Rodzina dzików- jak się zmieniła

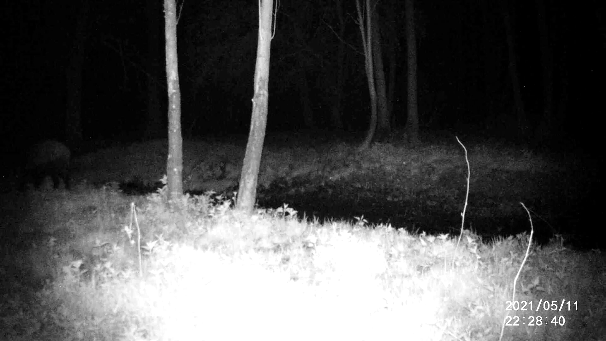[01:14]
No nie udało mi się nagrać siebie w lesie, jak Was prowadzam tego filmu, z takiego względu, że po prostu wiało, padał śnieg z deszczem, no warunki były okropne, gdybym postawił telefon, to cały by mi zamógł. Wiało, ciężko by było usłyszeć, co mówię, więc postanowiłem dzisiaj zrobić wyjątek i nagrać wstęp z domu. Co do dzików, zobaczcie. Te maluchy pierwszy raz nagrały mi się już w połowie maja. No jest ich troszeczkę.
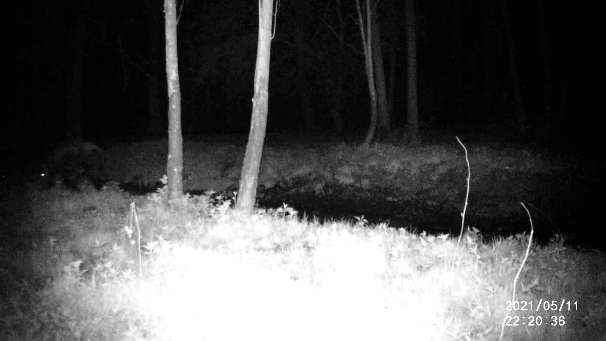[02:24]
Nie nagrały mi się może bardzo bliska, ale myślę, że je widać. Tutaj, jak widzicie, jest ich mama, ona dokładnie pilnuje, spogląda na kamerę, dobrze wie, że tutaj jest coś innego, że coś na tym drzewie wisi. No ale na tyle znają mój zapach, że nie bały się przyprowadzić swoich dzieci. Tutaj zobaczcie, to są te same dziki, tylko teraz, w listopadzie.
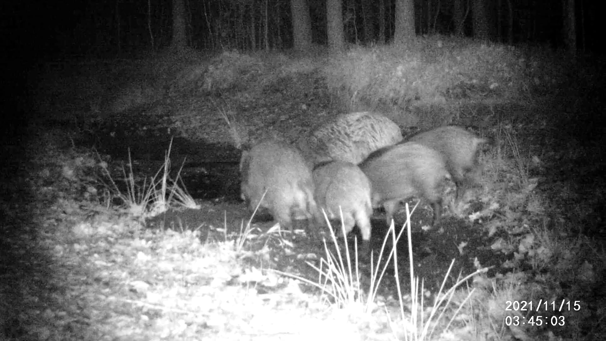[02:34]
Minęło pół roku, znów przyszły, to jest... Wszystkie piją wodę, dlatego zamarły w bezruchu. To jest niedaleko, dosłownie może 100-150 metrów od tego miejsca, gdzie nagrały się te maluchy. W tym momencie te dziki wyglądają tak. Co do tych dzików, no było ich naprawdę sporo, no niestety jest ich nieco mniej. No, z wiadomych względów niestety polowania.
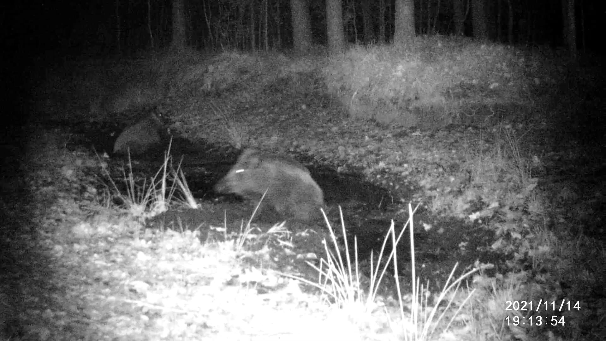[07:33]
jak się w tym błocie bawią. Zostawiam was z takimi naturalnymi odgłosami natury.